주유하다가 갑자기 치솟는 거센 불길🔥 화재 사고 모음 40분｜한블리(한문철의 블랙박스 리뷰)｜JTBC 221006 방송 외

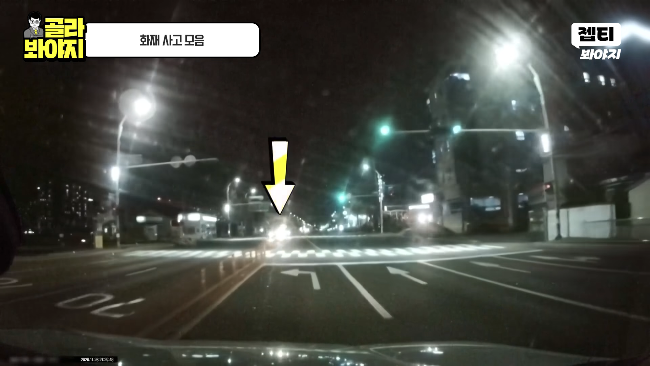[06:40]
신호 대기하는데. 뭐야? 뭐야? 이거 뭐야? 사람. 사람 앞에 있다. 이거 뭐야? 사람.
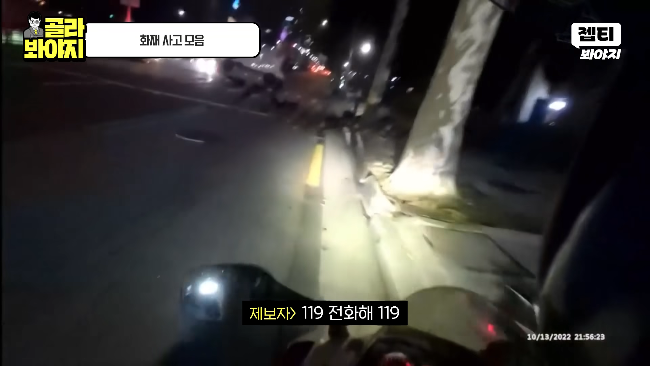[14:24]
119 전화해, 119 전화해. 119 전화해, 119 전화해. 와, 좋으신 분들이다, 진짜. 야, 사람은 안 다친 것 같아.
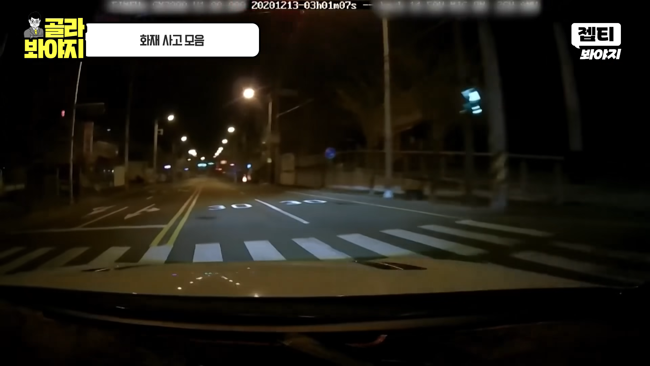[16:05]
오른쪽에 뭐가 보여요? 뭐 반짝반짝거리는데요? 불이다! 불났다! 불이다!
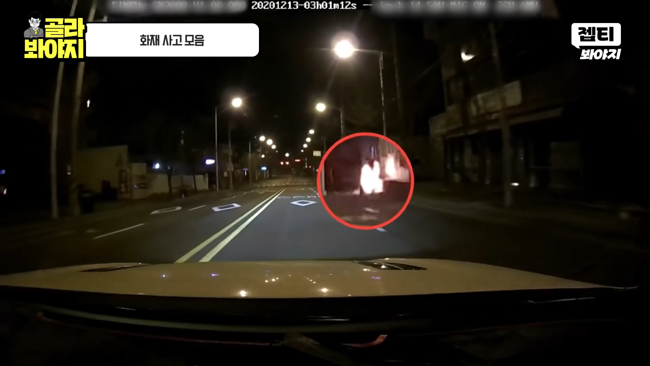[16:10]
뭐예요? 사람인데! 네! 차를 오른쪽으로 대야지! 사람인데! 사람!